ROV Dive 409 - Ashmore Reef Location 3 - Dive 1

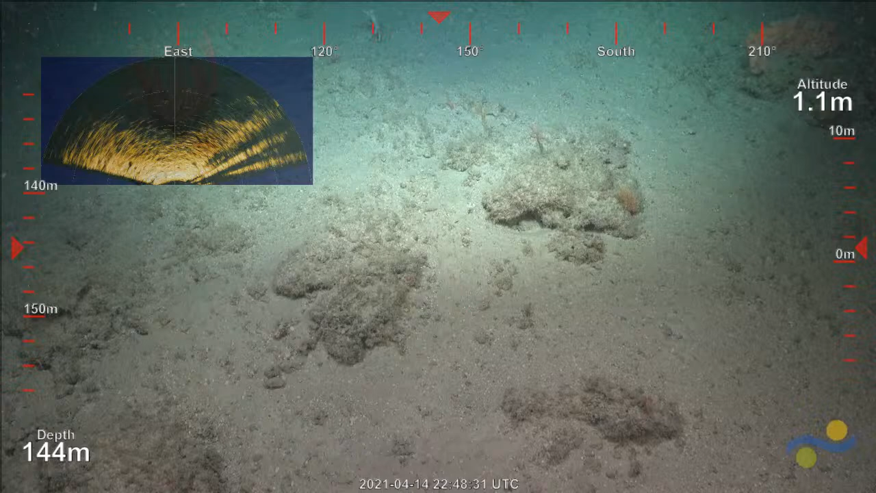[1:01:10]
On screen: depth 144 m
I'm gonna knock the graphics off because it's. Oh, what was that?